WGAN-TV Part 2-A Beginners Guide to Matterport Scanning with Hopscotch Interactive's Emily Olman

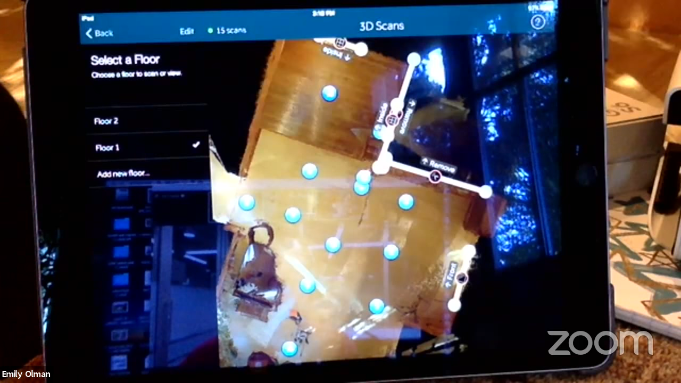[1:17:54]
It does. You can name it anything you want. You could call it anything you wanted, but you can't change. You can't really do it here. You can't do it in, um, the capture app. You do it in the workshop. Okay.
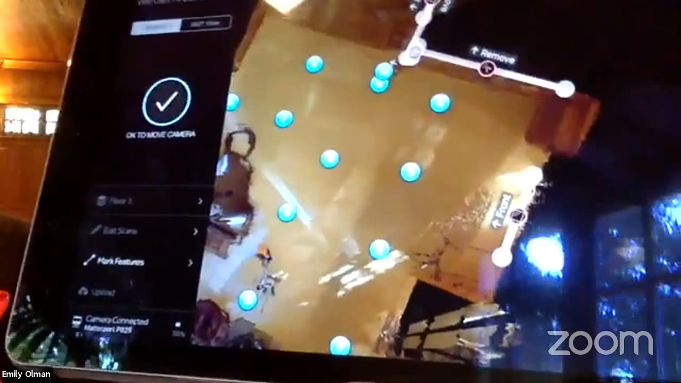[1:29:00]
So let's see if this fills in and look, we're going to look for a change in the pattern on the floor. Um, because once the, that scan comes through,
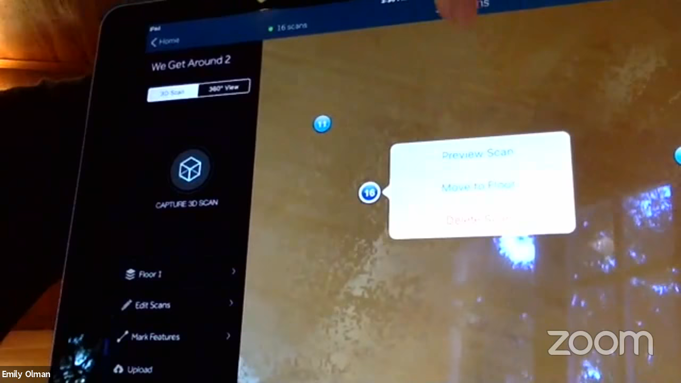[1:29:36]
But, um, but what I don't want to do,